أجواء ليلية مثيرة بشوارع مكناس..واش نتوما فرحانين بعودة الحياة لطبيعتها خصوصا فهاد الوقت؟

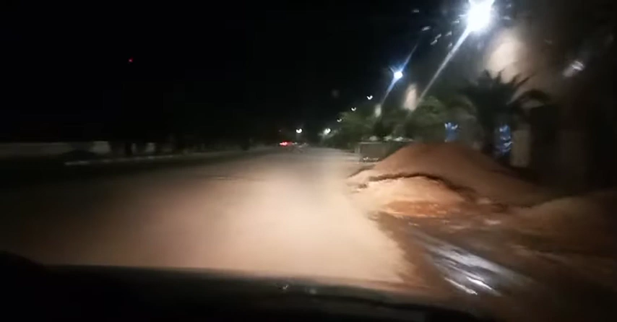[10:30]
وهنا جنبنا رياض او رياض منتزه الرياض او كما يتعرف عليه هنا ما بين الساكنه المكناسيه بالزويتينه
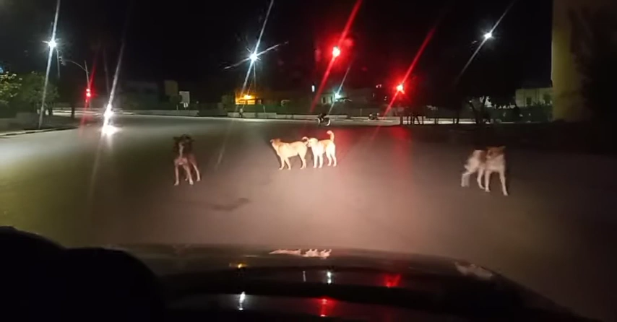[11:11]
هادو جاوا قدام وعلى المباشر فكما كتلاحظوا معنا هذه مجموعه ديال الكلاب الضاله اللي كنتمناو ان هذه رساله واضحه وعلى المباشر كنتمناو انه
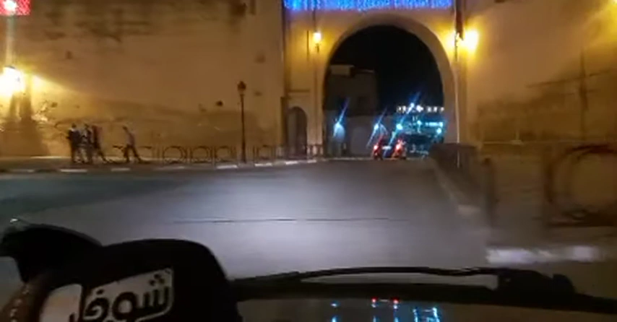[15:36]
كيف هي الاجواء عندكم؟ اسيا تحيه ليك اختي، تحيه متبادله، وتحيه لكل ساكنه مدينه مكناس اللي كيشاهدونا الان في الاثناء هذه. احنا معكم في جوله في
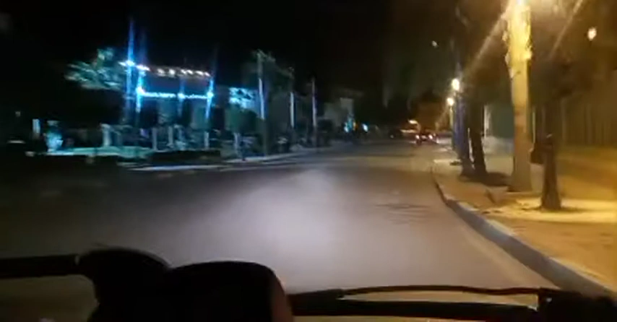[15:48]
بشوارع المدينه وكذلك بالمآثر وهنا يعني بالقرب من
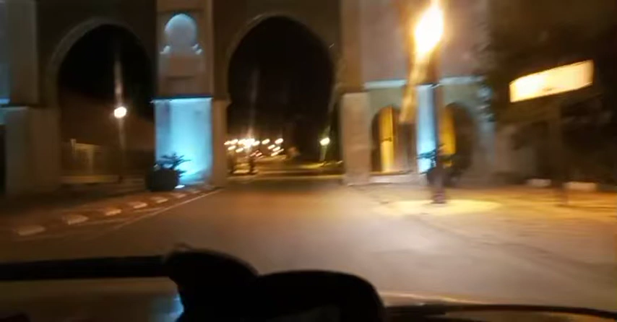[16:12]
فغادي وهنا ضريح المولى اسماعيل رحمة الله عليه.
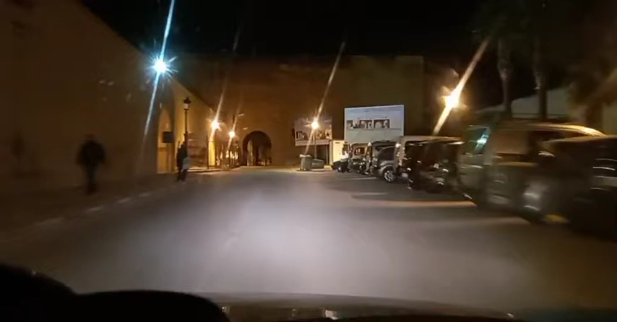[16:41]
وكما لاحظتم مشاهدينا متابعي قناه شوف تي في، فلوحات يعني ديال
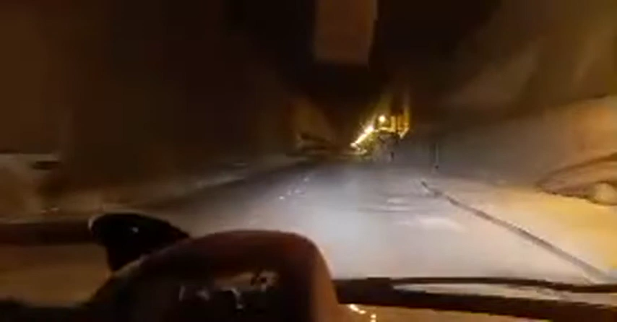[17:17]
في القريب العاجل ان شاء الله انه نشوفوا مكناس بابهى حله، وخصوصا المآثر التاريخيه اللي الان يعني مازال
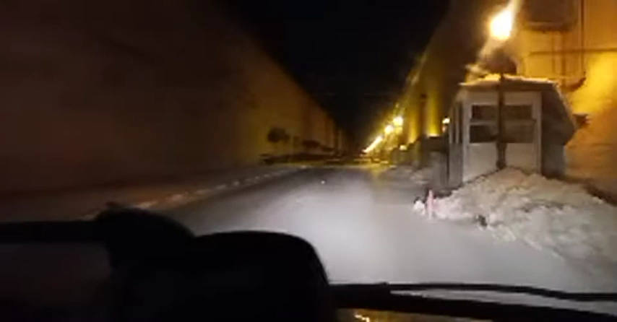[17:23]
العمل بها كما كتابعوا معنا على المباشر، مازال الاشغال مستمره في عدد من المآثر. مشاهدينا متابعي قناه شوف تي في، ما بقى لي الا نقول لكم شكرا لحسن المتابعه والاصغاء، تحيه لكم اينما كنتم، كان معكم مراسل قناه منير من مكناس، الى اللقاء.